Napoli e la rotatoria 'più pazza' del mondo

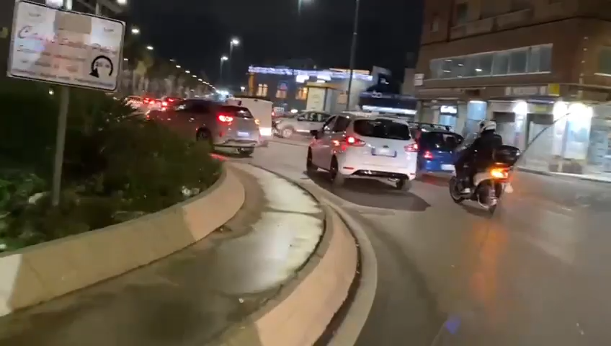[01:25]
come se non bastasse al centro della rotatoria c'è anche la corsia preferenziale dove ovviamente si deve dare precedenza ai mezzi pubblici o
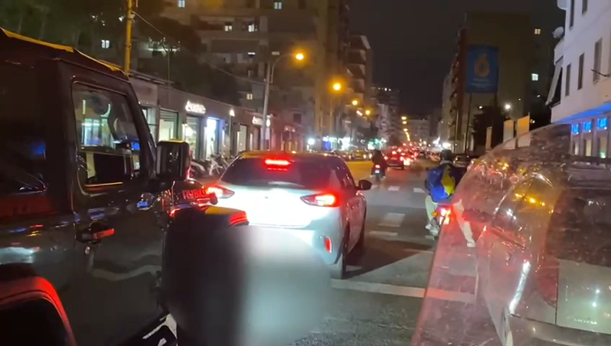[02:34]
questa ovviamente di un centro netralgico particolarmente traficato anziché migliorare la viabilità non fanno altro che bloccarla. La rotatoria avrebbe reso tutto più scorrevole, noi invece con tutto il verde l'abbiamo visto prima abbiamo dovuto aspettare almeno 20-30 secondi per passare perché naturalmente c'erano altre macchine già all'interno dell'anello.